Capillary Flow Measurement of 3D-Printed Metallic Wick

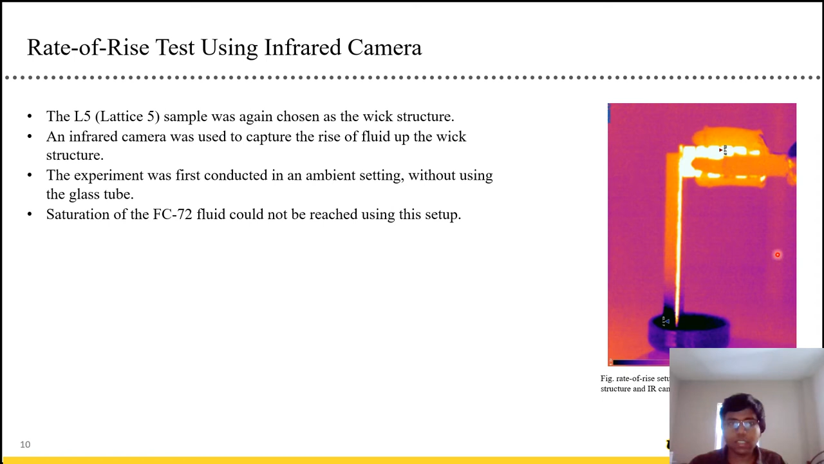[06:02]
If you see here, you had this dark area. Which we assume corresponds to the wetting front. But this is in an ambient setting. So there is no glass tube. And we don't have saturation. So that's the issue in this case. So yeah, this is a comparison between the optical and the IR. Both in ambient condition. As you can see, they diverge at around 10 seconds.
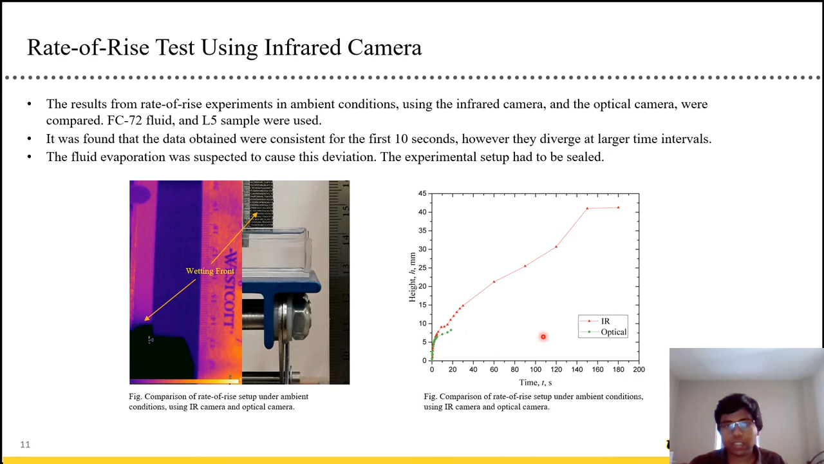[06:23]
And we believe that's because it's not saturated. And there's a good amount of evaporation happening. So we switched over to another setup where things are sealed.